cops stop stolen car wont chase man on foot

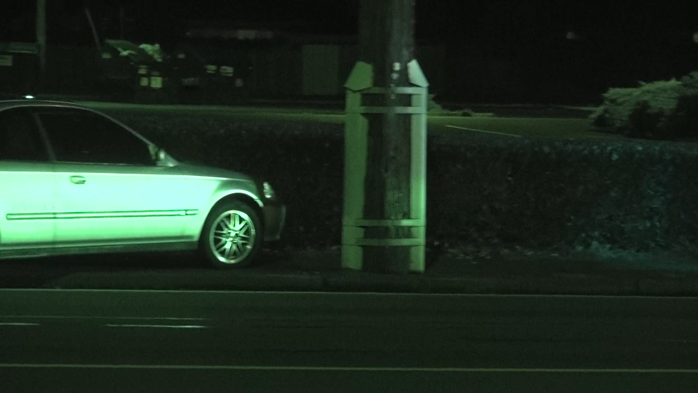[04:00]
The cop was taking pictures in there, so I think it probably belongs to this dealership right here. Someone seen it, decided to take it for a joyride, and lost control.
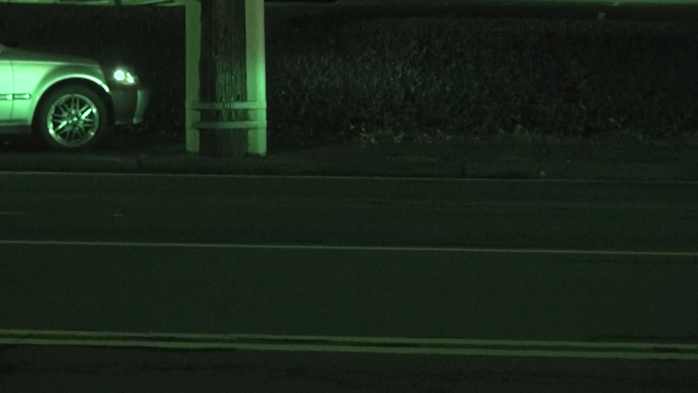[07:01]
Looks like it's almost in the bush. Mm-hmm. Not quite hitting.